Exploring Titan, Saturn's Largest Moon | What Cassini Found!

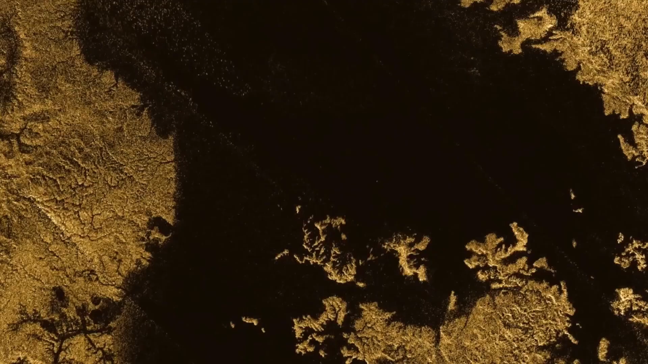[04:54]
These dried-up riverbeds sparked theories about the cyclical climate changes on Titan,
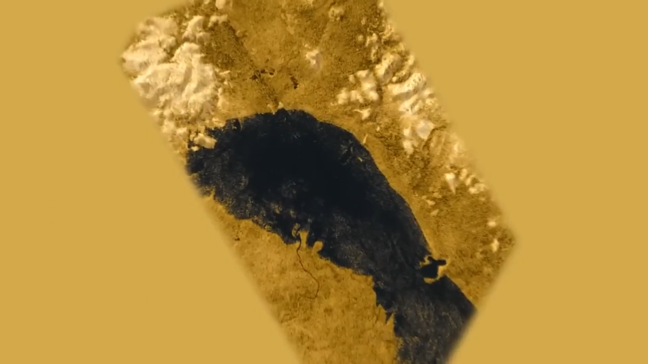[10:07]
we stumbled upon Ontario, the only remaining lake at its south pole.
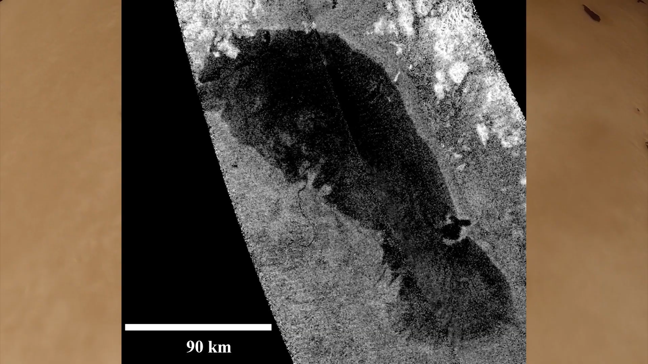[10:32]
Ontario Lachis has a surface area of about 15,000 square kilometers, slightly larger than its terrestrial namesake, Lake Ontario in North America.
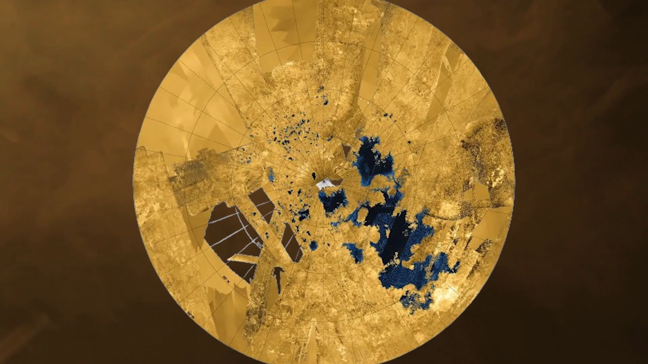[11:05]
Things get even more fascinating at Titan's north pole, where entire seas and rivers were discovered.
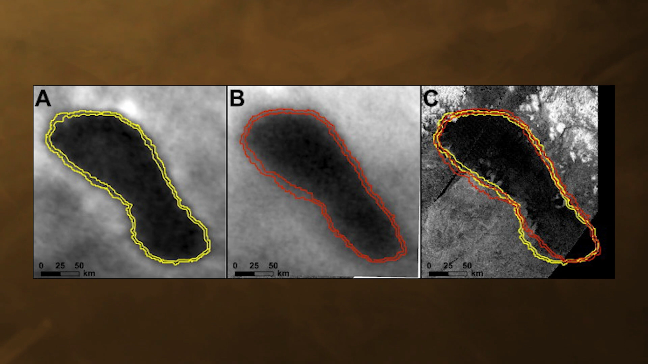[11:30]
Infrared observations show that the southwest shoreline of the lake receded 9 to 11 kilometers over four years,